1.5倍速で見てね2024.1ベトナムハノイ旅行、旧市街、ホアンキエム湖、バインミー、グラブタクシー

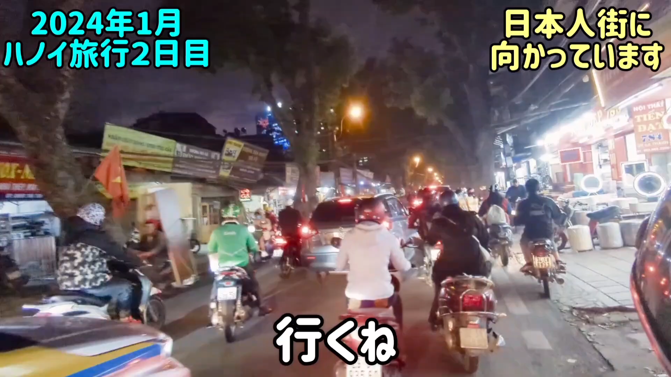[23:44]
おー、行くね。もう歩道とかないんや。なんでここに対向車線の車が、バイクが、歩道から黒いね。どっから来たんや、あいつは。